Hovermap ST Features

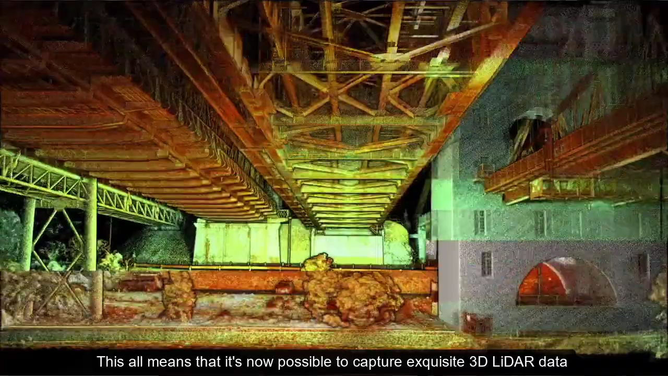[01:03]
This all means that it's now possible to capture exquisite
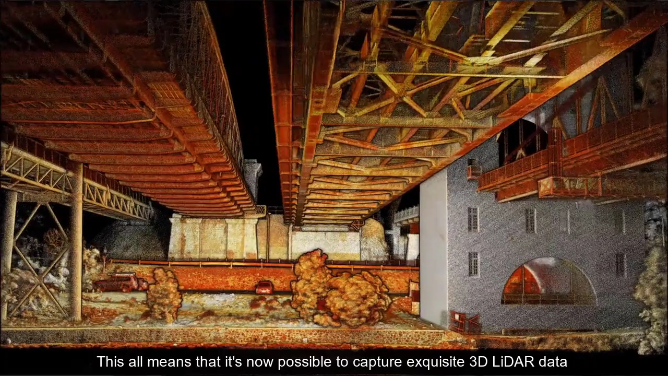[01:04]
3D LiDAR data in even more challenging and harsh environments.
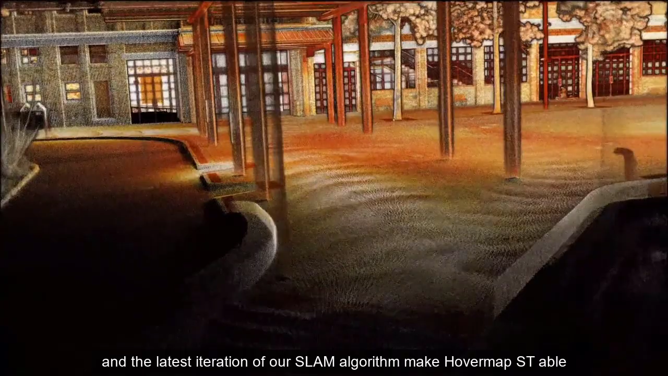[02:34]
This together with the high resolution encoder, more precise timing circuitry and the latest iteration of our slam algorithm make HoverMap PST able to produce better quality maps than ever before.
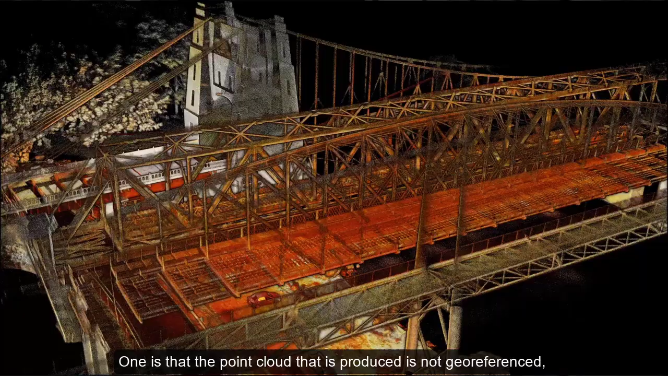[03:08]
One is that the point cloud that is produced is not geo-referenced so there's
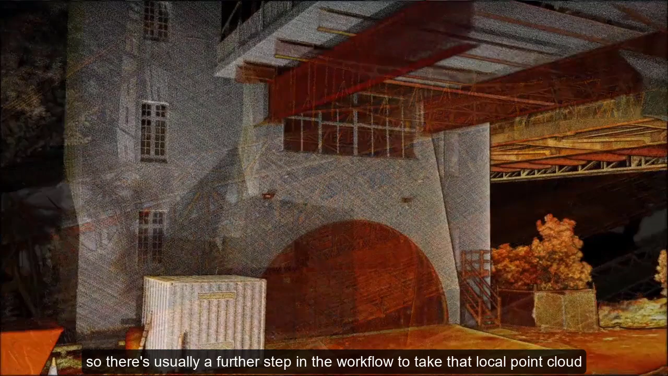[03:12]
usually a further step in the workflow to take that local point cloud and geo-reference that to a known coordinate and that can take some time.